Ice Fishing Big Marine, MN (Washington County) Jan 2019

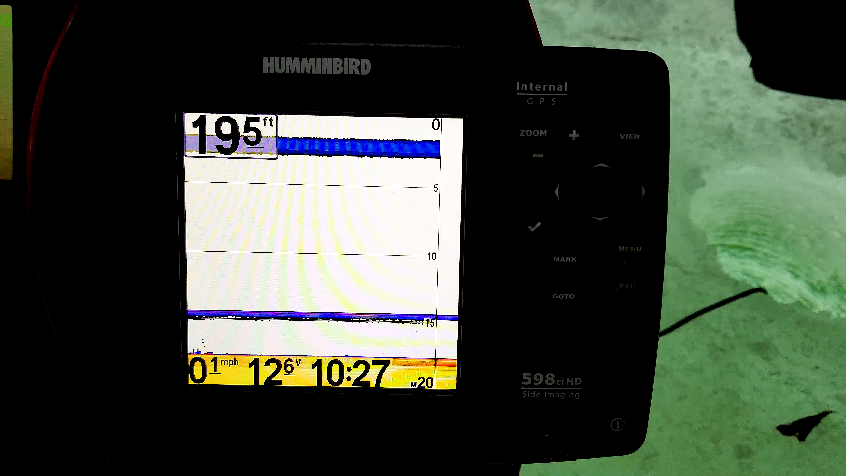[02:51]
On screen: speed 0.1 mph
Now we're about 19, 20 feet in that area. About 10, 30. Got a couple bites when we first got here, but nothing yet.
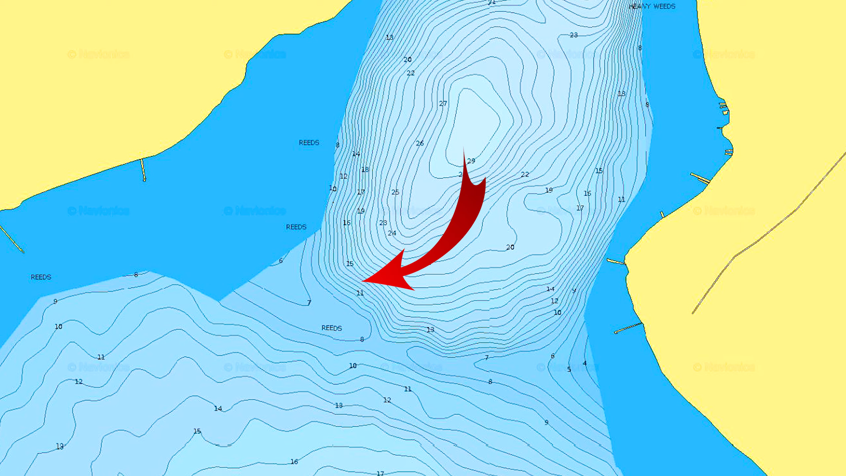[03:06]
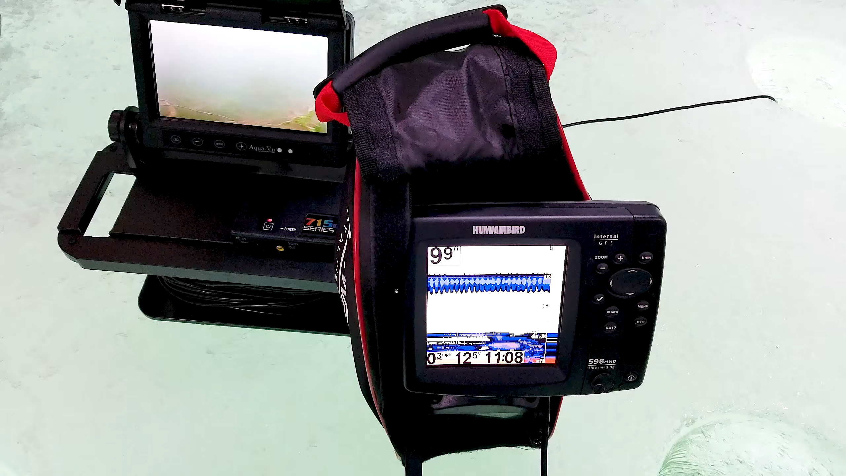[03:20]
We moved up on a little hump here.
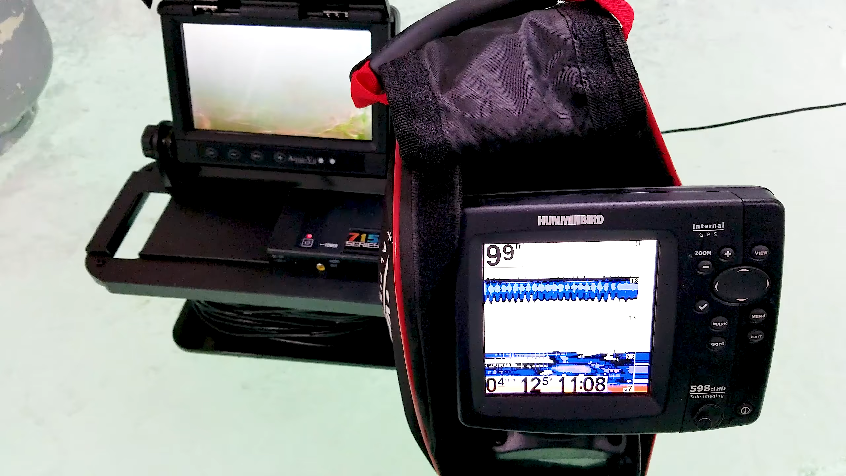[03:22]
It's showing about 10 feet deep, but the weeds are only about five feet.